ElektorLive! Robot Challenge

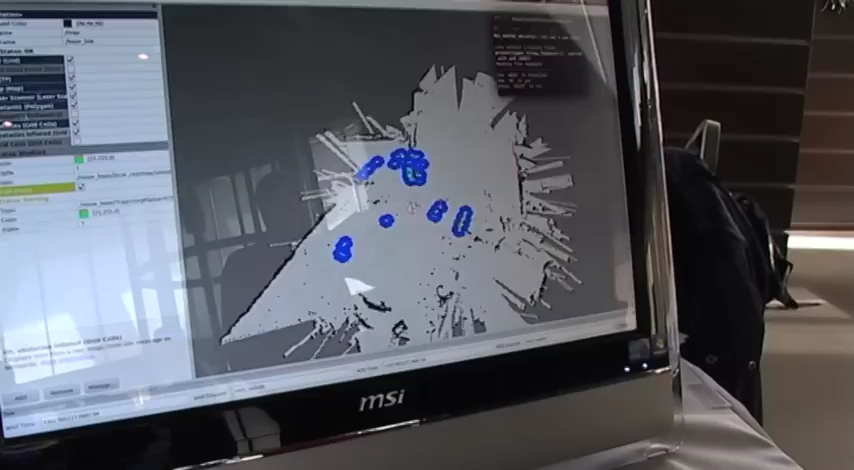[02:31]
Where he runs, he looks around, what is there in the field? You see here the red stripes, they are just what he sees.